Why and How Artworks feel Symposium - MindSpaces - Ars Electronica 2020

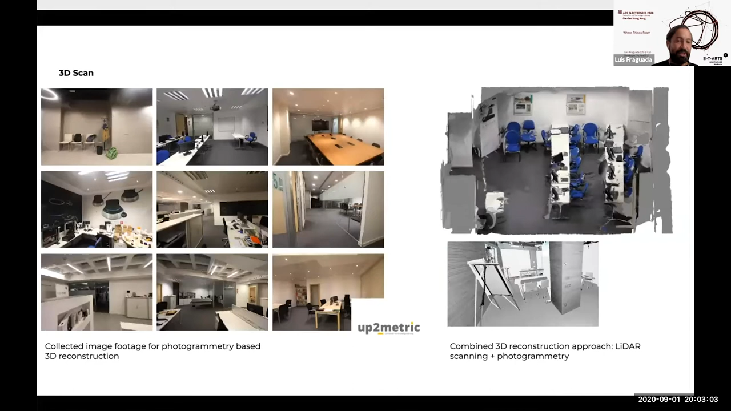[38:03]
and they have this, you know, incredible 3D scan of our offices, which that also has to somehow come into the design tool.